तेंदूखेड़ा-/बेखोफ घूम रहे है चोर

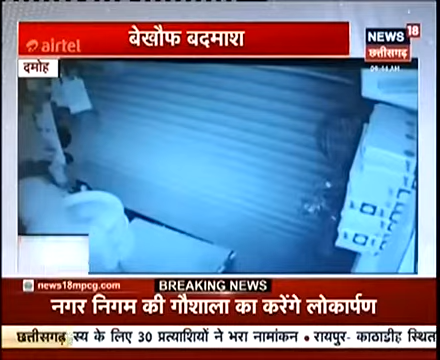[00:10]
چوروں نے گھنٹوں تک کتپات مچایا اور پولس کو بھنک تک نہیں رکھی جس کے بعد بدماش موقع سے فراب ہو گئے سوچنا پر پہنچی پولس نے جانت شروع کر دی کہیں حالانکہ پولس کا دعویٰ ہے کہ آروپی کی گرفتاری کی جا چکی کہیں آپ کو بتا دیں کہ پہلے بھی اس مارکت میں چوریا ہو چکی ہے اور یہ تصویریں